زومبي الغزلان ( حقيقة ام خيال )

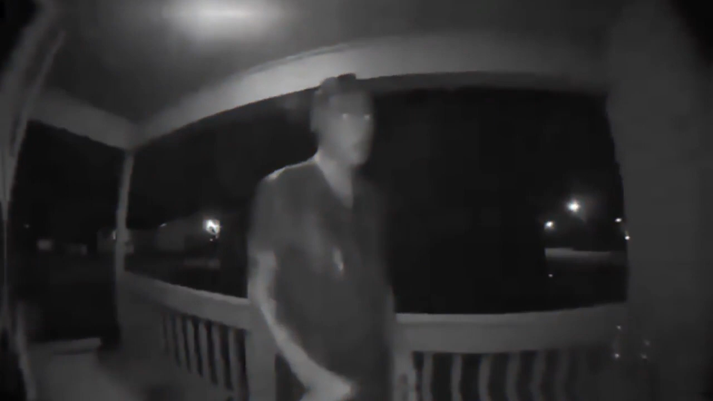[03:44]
أن ننتشر مقطع مصور من الكاميرات واحدة من البيوت لشخص قاعد يحاول يكسر باب البيت بطريقة جنونية وانتشر الكلام عنه أن هذا أول شخص في العالم مصاب بمرض زومبي الغزلان فخلونا نشوف المقطع مع بعض